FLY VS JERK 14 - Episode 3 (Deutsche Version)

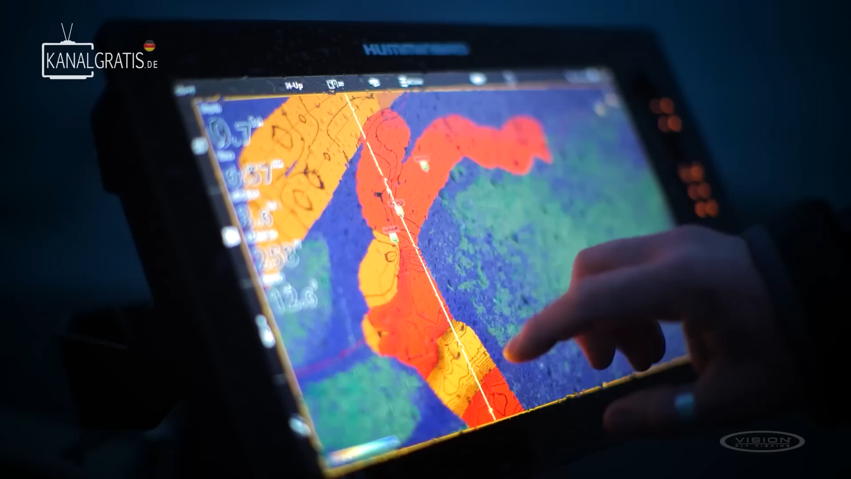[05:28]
We have a slow flow through this whole lake here. So there is some deeper places, and there is also some really nice edges and grass like that.
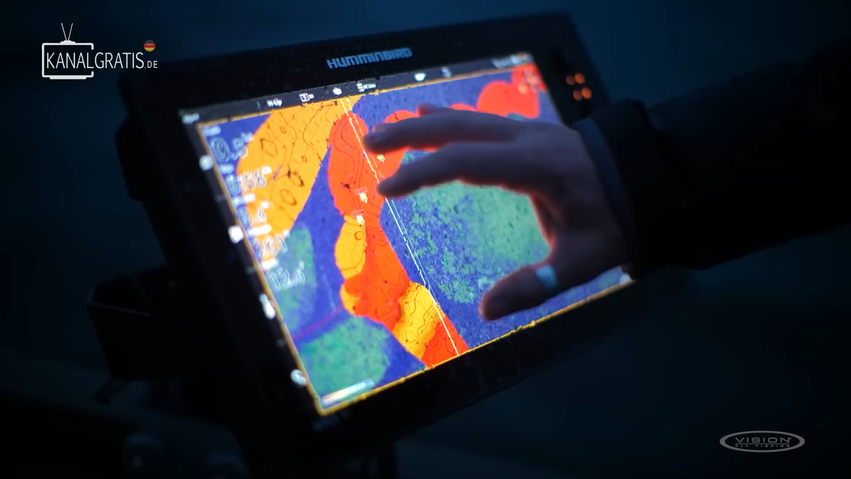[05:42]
So we are going to fish these deeper holes. We're going to fish the grass.
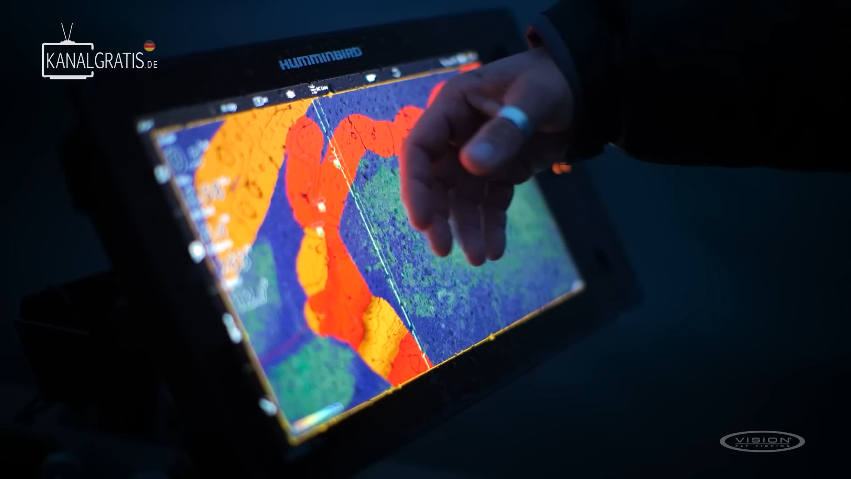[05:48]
Usually we can have a lot of small fish on the top of the grass, and the bigger ones are standing in these grass edges. So hopefully it's going to be a really good day.
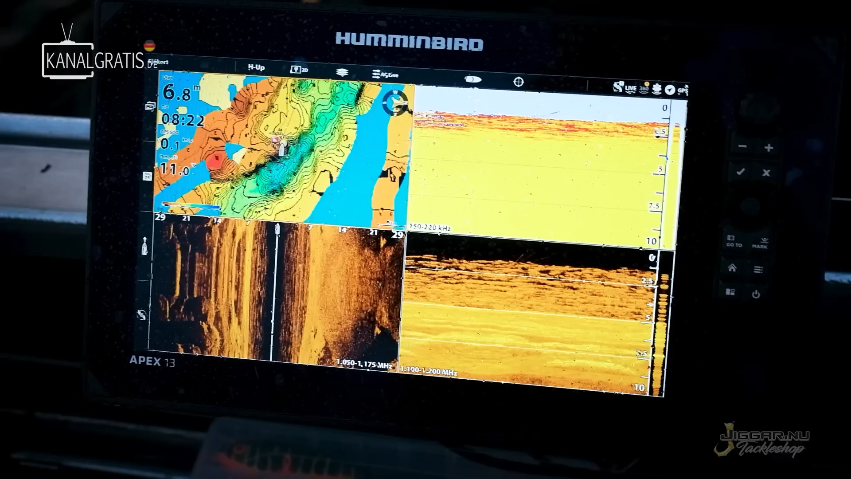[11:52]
And on the edges here, we will find smaller ones to get the numbers.
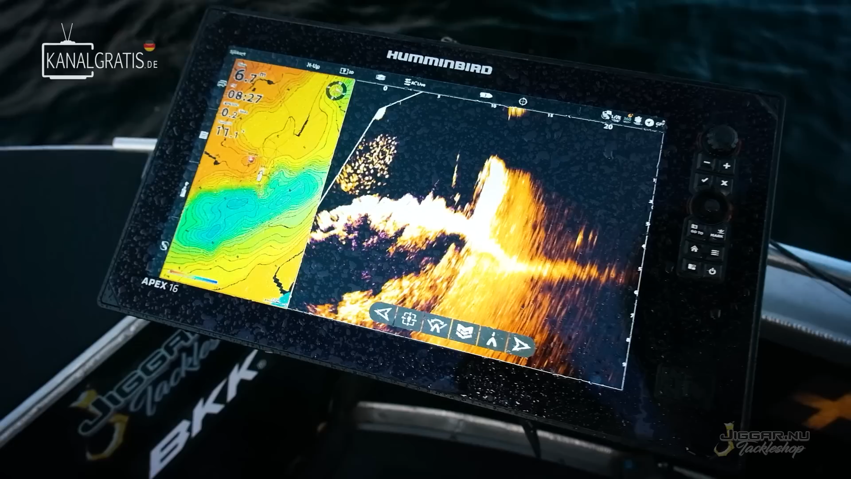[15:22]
There's a shallow rock or a rocky point that comes out,
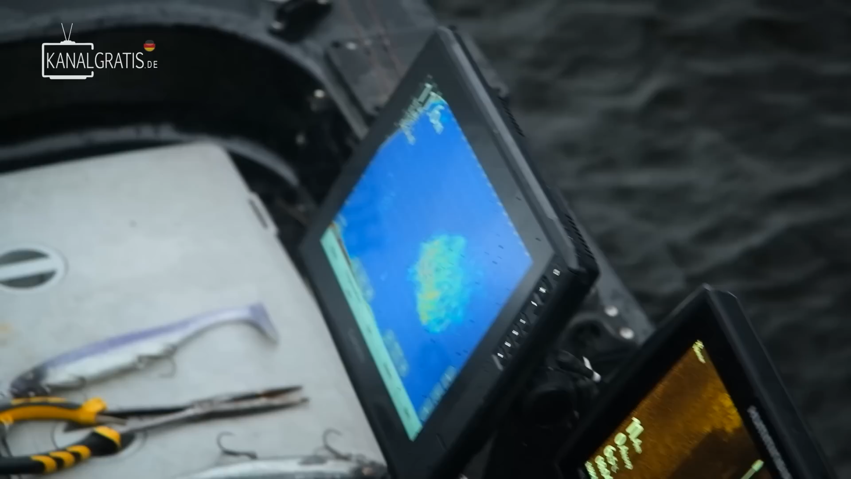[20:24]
Yeah. Right now we're fishing in a big school of bait of over 10 meters,